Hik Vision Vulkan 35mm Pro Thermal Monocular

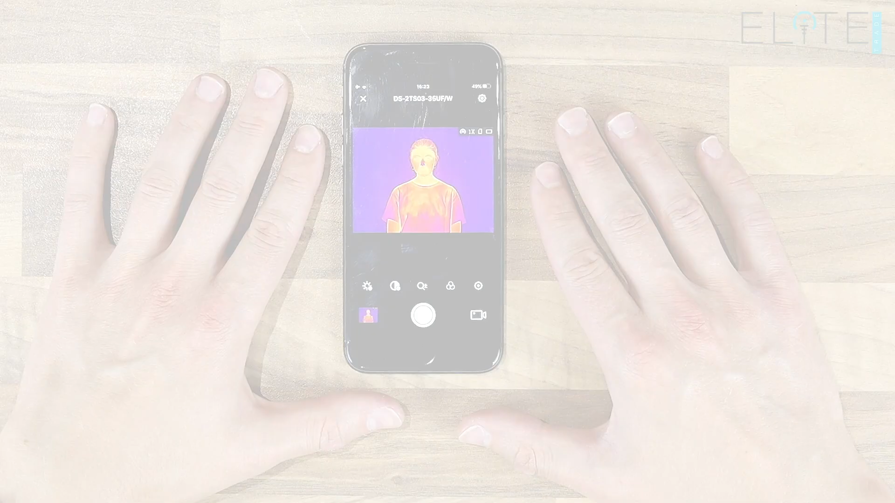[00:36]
As with all thermal monoculars in the Hike Vision range you also get access to the T-Vision app which allows you to connect,
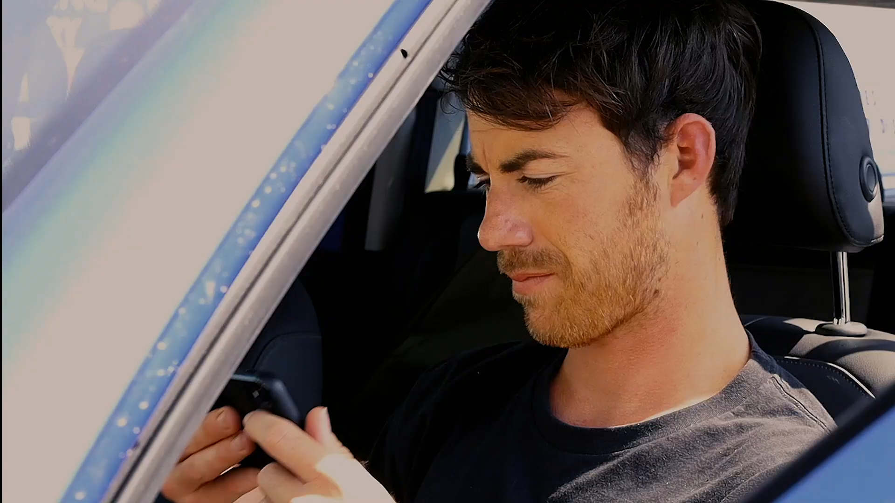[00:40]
control and stream from your device.
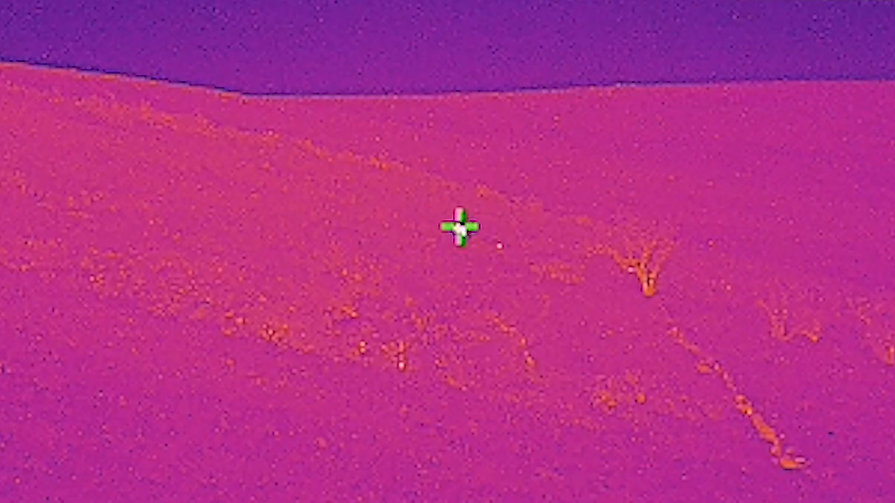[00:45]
You also have the hot track feature built in which highlights the hottest point on the screen at any given time.
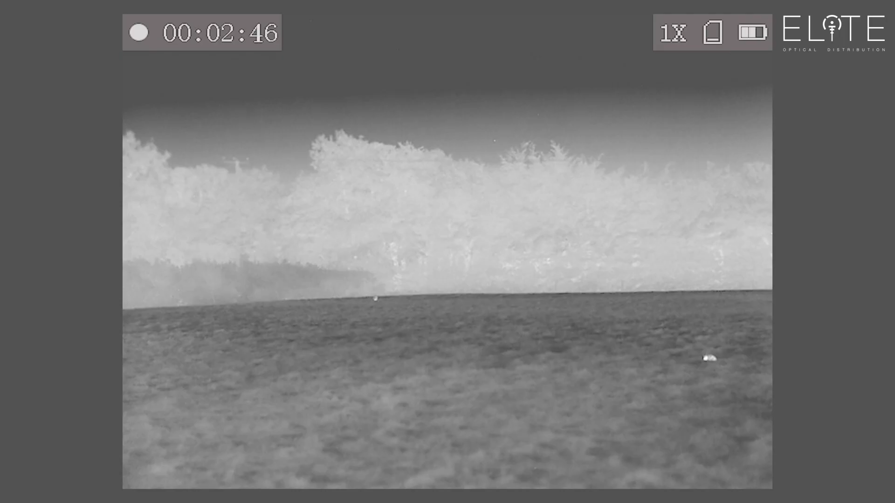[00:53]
Here's some footage shot through the Vulcan Pro 35mm. The first thing you notice is the high resolution image.
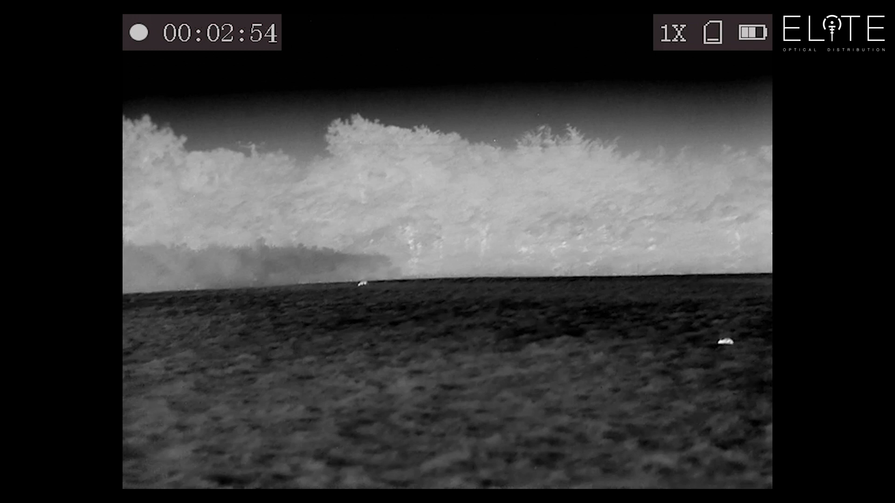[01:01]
It almost looks like night vision with the trees in the background. You can really pick out the detail and you can see there around 170 meters away we've got a fox. So we're looking at this in white-hot mode.
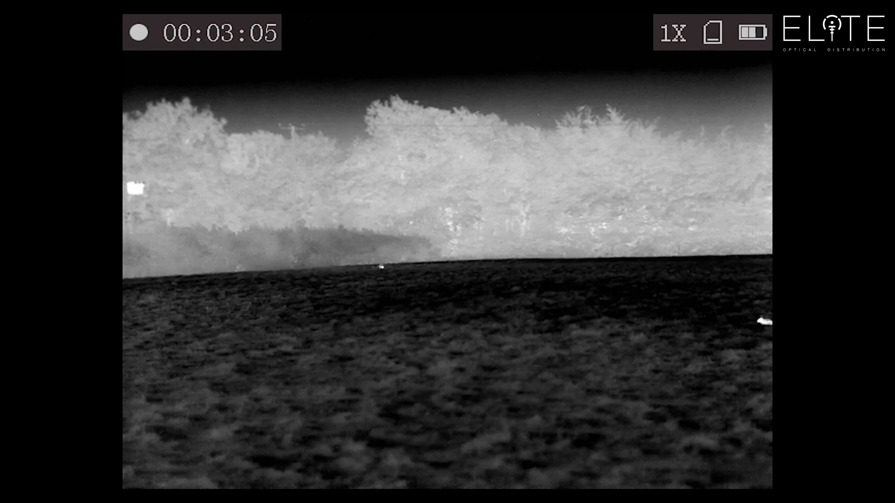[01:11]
It's quite easy to pick out. There you go. We're now on two times zoom.
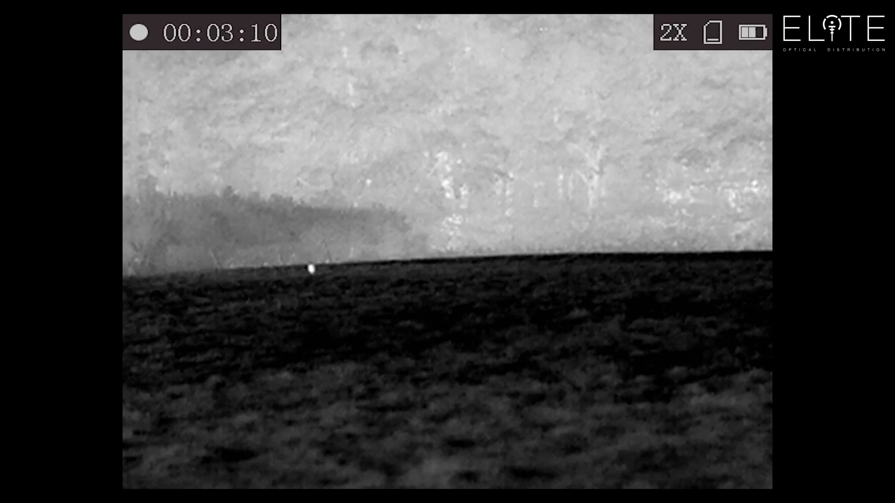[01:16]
So I know that Hike Vision are currently working on a firmware upgrade which will allow up to eight times zoom.
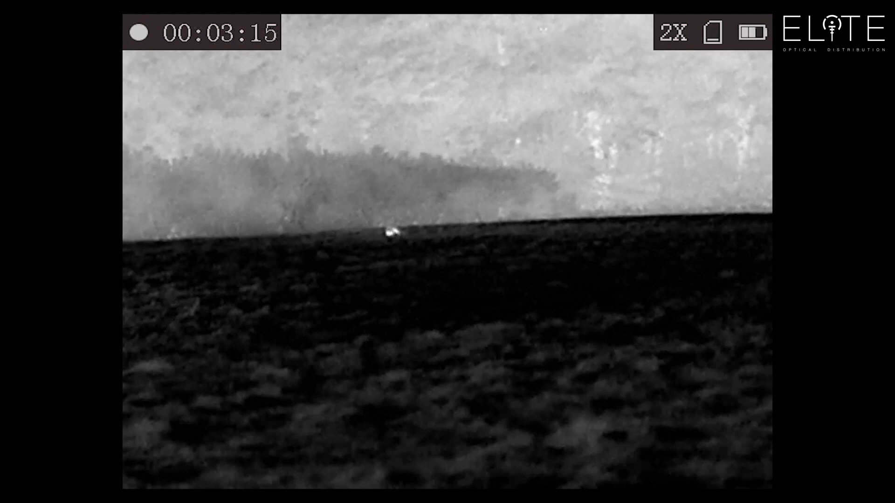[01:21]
That's really going to utilize that high-resolution sensor and give a clear image of these animals further away.
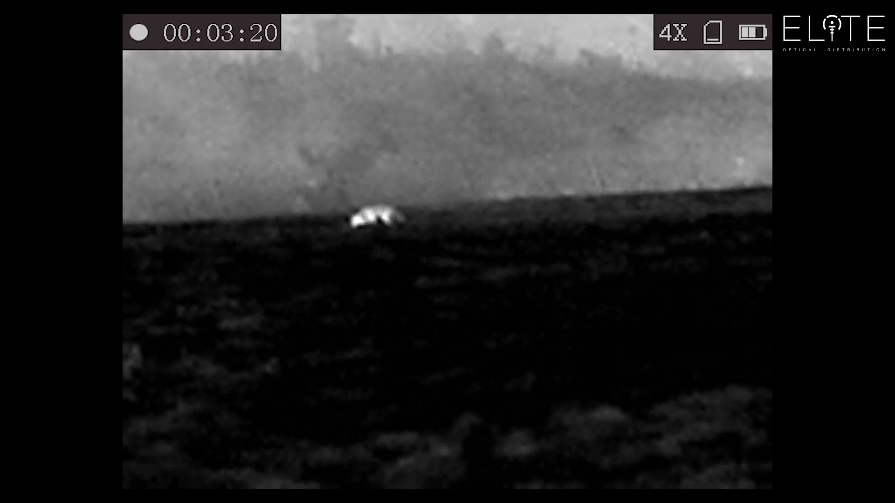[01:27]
It's going to make this device a lot more flexible because you'll be able to use that wide view to
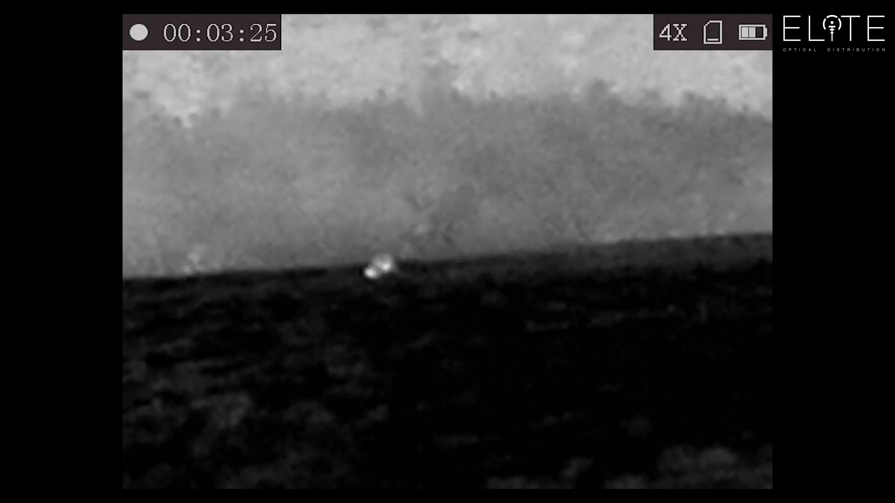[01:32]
pan with and then zoom in to get the detail. So here we've got the same animal again. He's having a good look at me. You can see the detail in the grass.
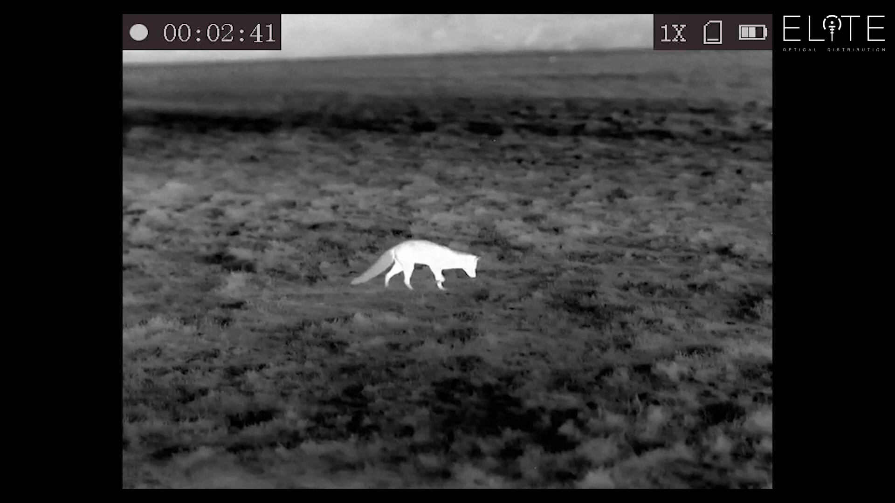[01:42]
You can see the detail in the animal in his tail and he's just carefully picking his way. He's probably about 50 yards away here and you can see that rabbit clearly making a getaway in the background. So here we've got the same animal again. He's about 50 yards away here. I've swapped into black-hot mode so you can check out the performance of that.
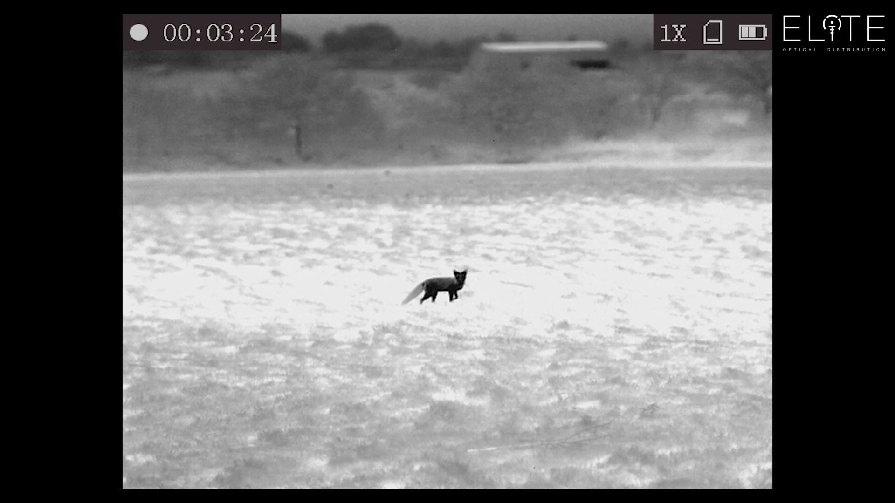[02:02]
I've just squeaked him and he's coming up to me lovely. So you can see the resolution in the grass and also in the animal.
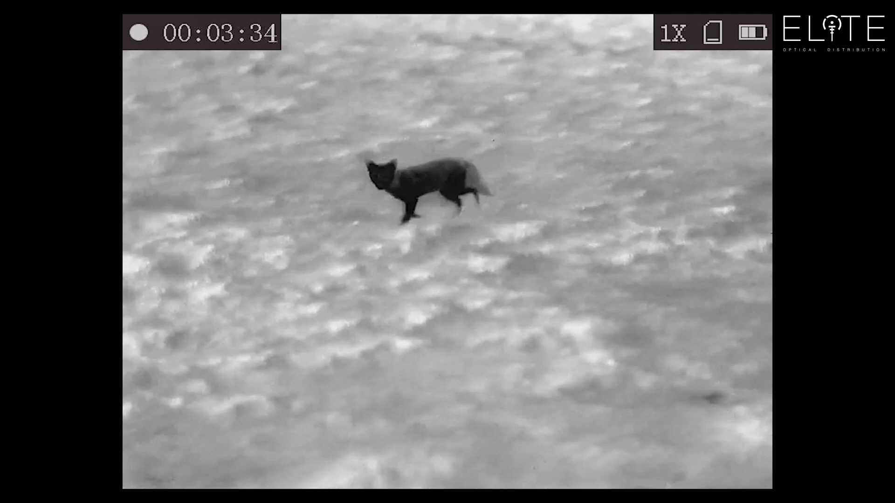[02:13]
I mean you can clearly see what that is. It's the closest thing to a video camera that I've ever seen when looking through a thermal. The resolution of the chip is so high obviously it gives you a really good video that you can record and also if you're streaming in all four of the color modes you can get a really really clear picture of what's going on. So the animal starts to move away and you can see there in the background those two dots are rabbits.
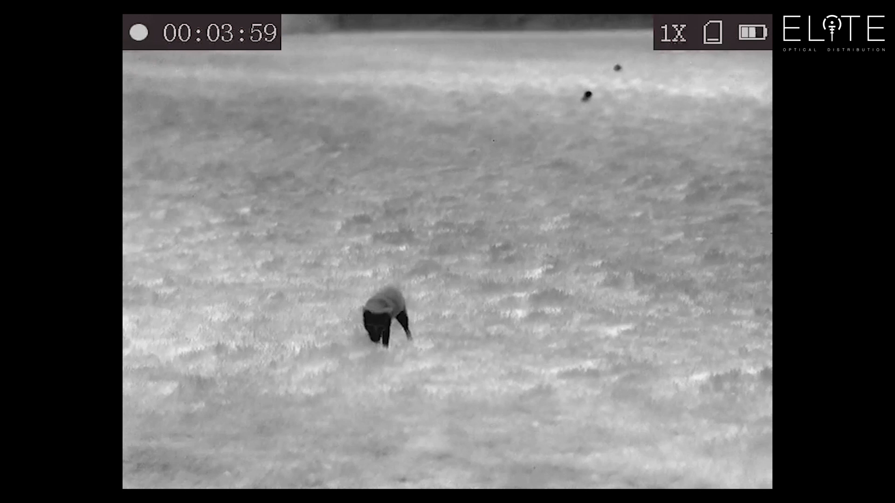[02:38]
They're probably a hundred yards away so they're out of focus. It just shows how precise the focus is in this unit.